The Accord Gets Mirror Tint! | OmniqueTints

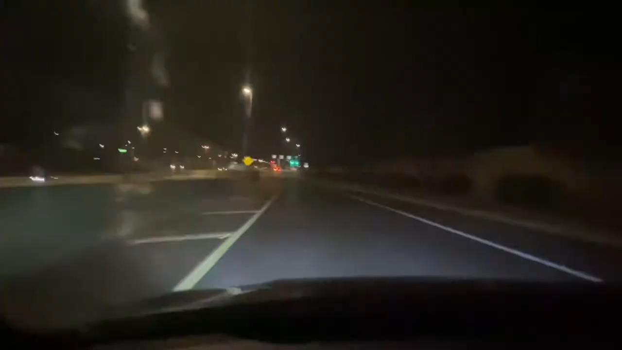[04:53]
oh my god well yeah that's pretty much how it is just wanted to throw this clip in here right quick you can see just fine at night you know what I'm saying I'm already used to it it's really not that bad it's just like the front is not even tinting so you can see just fine with that alright so